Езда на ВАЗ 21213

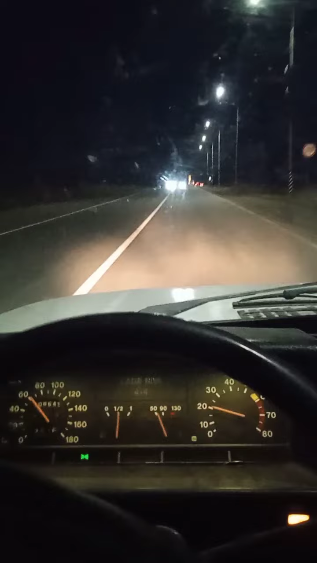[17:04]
Ну и еще что. Экстриму мне добавляет, что на кочках бывает пропадает ближний свет. Ну вообще фары выключаются. Ну в общем это как бы очень сложно и очень тяжело. Когда ударят по панели, свет появляется. А на кочках бывает пропадает. Вот он моргает. В общем, что-то мне страшновато. Выезжаю я из Черкесска, наконец-то. Плутал по нему. Это ужас что-то. Движение дерганное.